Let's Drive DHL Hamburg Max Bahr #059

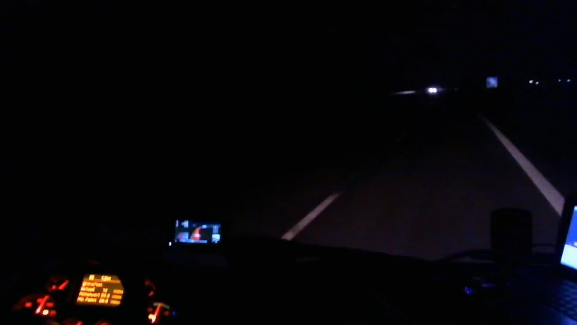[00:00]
August Ernst. Brand- und Co-Dachbaustoffe. Okay. Oh, da hat es gekracht. Nein, es ist ein Tunnelfahrzeug. Ein LKW. Oder vielleicht doch. Fährt es? Es wird abgeschleppt jetzt.